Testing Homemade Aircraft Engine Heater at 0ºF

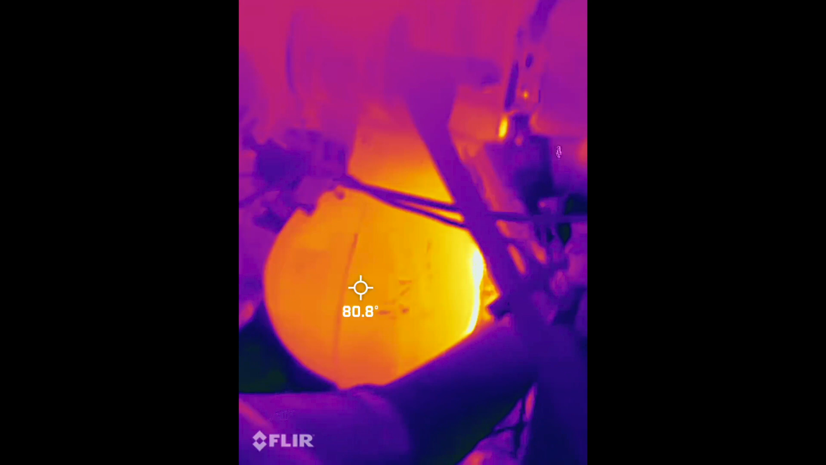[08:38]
Again you see the oil sump Way hot That's only 30 minutes Of running
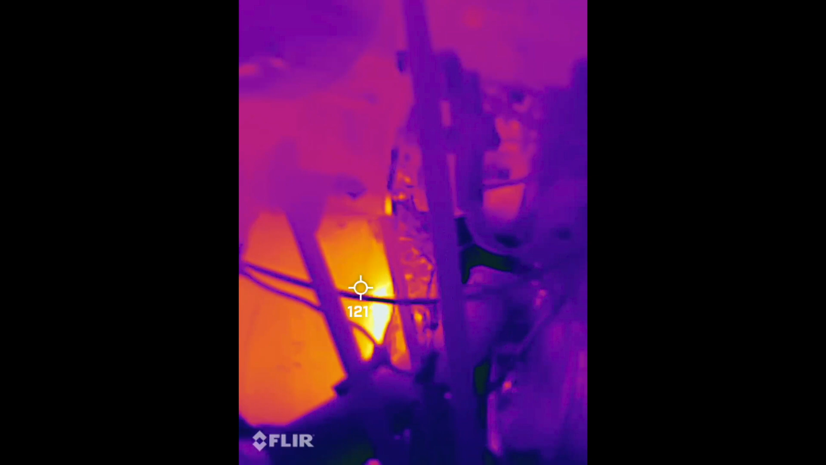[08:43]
that heater So there really is no reason To run that non-stop This is looking down the fill tube So that's the oil in there At 120-ish degrees
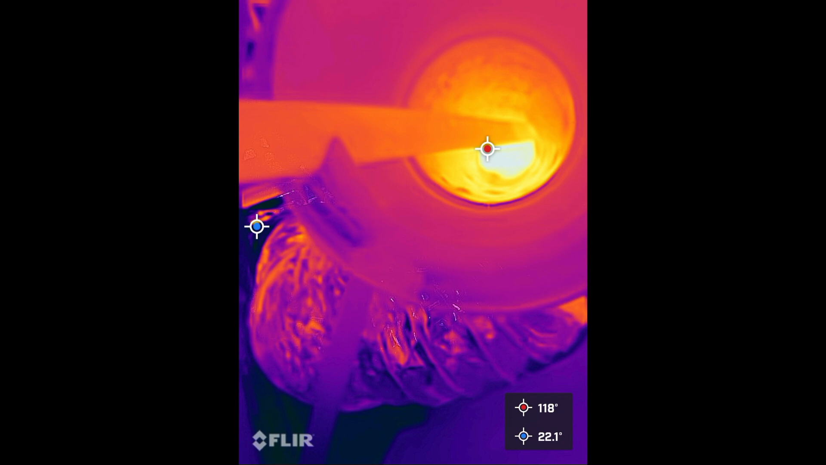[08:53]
Again 20 minutes of heat On that is excellent
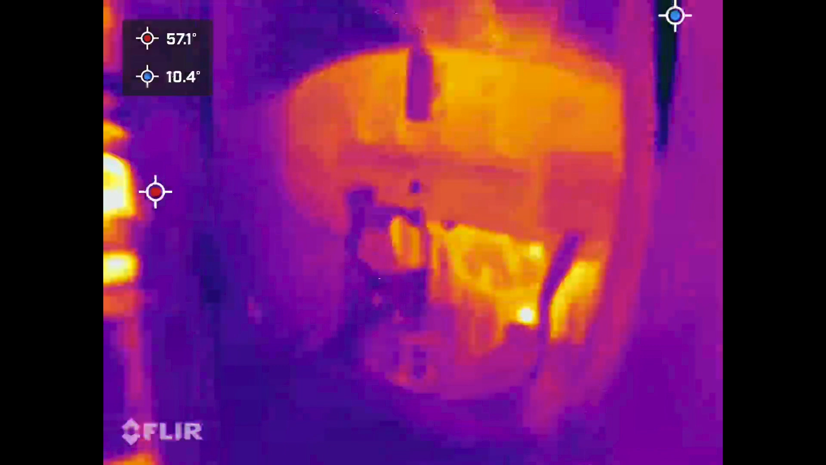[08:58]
One of the nice side effects I found too Is that there's actually Heat leaking into the cabin So you can see The instrument panel is nice and warm
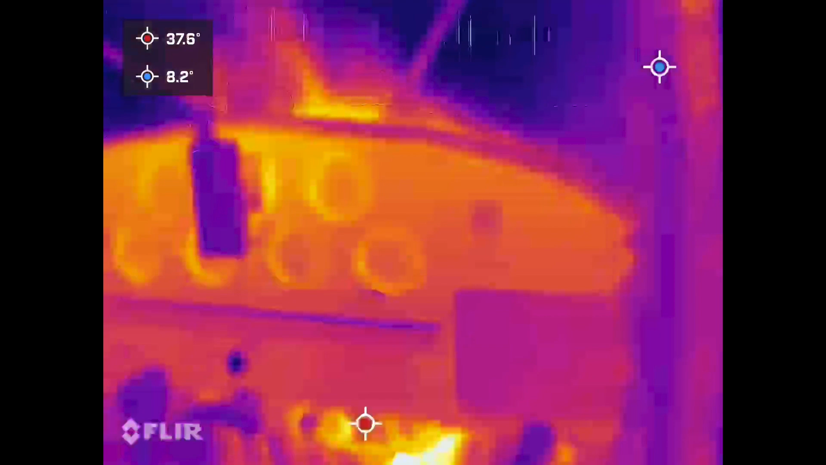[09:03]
It's only about 30 to 40 degrees But every little bit helps You see that white hot spot In the bottom
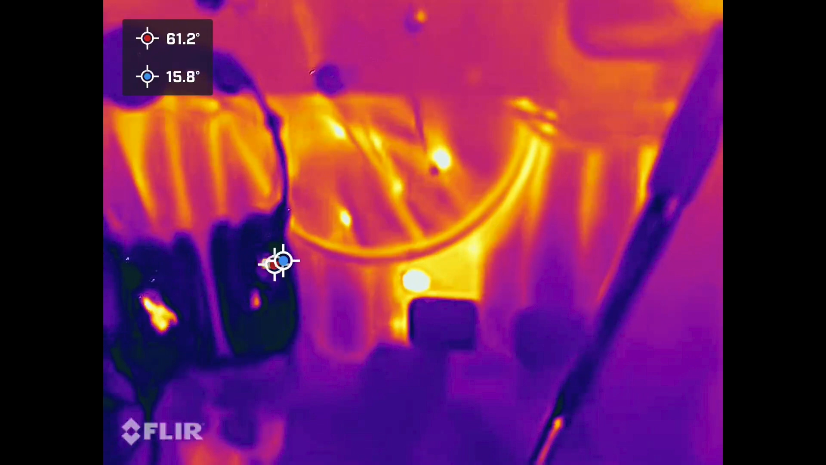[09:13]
That's the heat inlet So there's heat coming in And I'm guessing There's some heat conducting Through the panel